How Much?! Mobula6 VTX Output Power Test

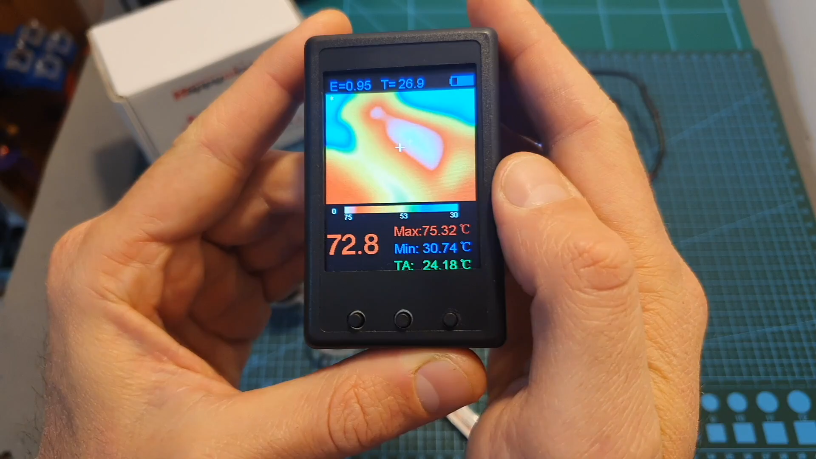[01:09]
On screen: max 75.32°C, min 30.74°C
After one minute it's down to about 230 mV and the temperature of the VDX is about 75 degrees Celsius. So as you could just see this VDX is pretty powerful and is